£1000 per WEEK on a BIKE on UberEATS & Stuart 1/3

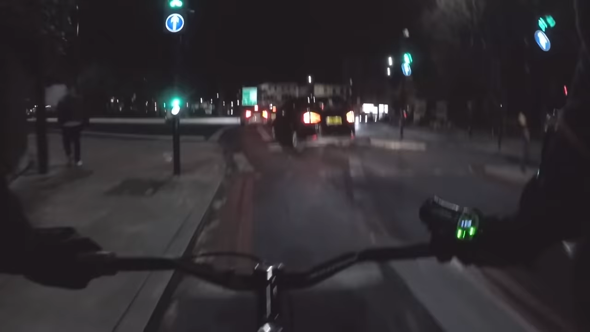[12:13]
After being cut off by some jerk, I received a chain of deliveries that sent me on a wacky loop up into North London, places I never normally go.
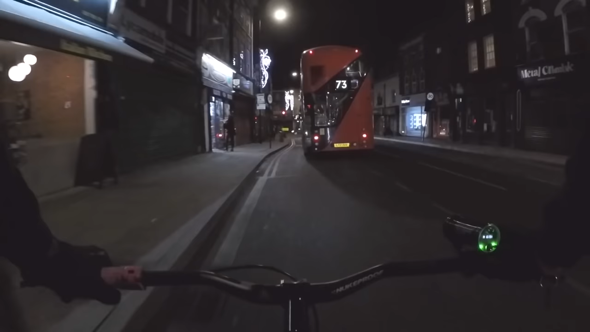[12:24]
This can usually be fun, but I was actually quite zoned out, tired and hungry. I didn't take a break and pushed on.
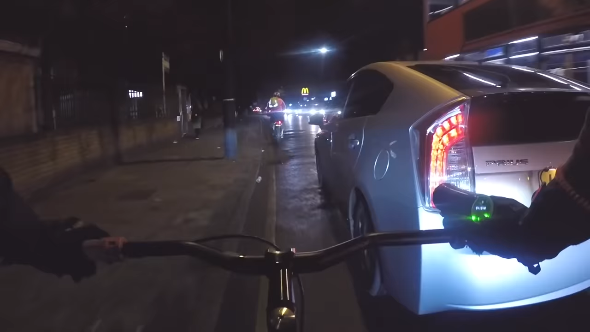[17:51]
You can't blame me, I was just getting in the festive spirit. I was now racing bike commuters, Uber drivers, and getting sweet drafts from buses.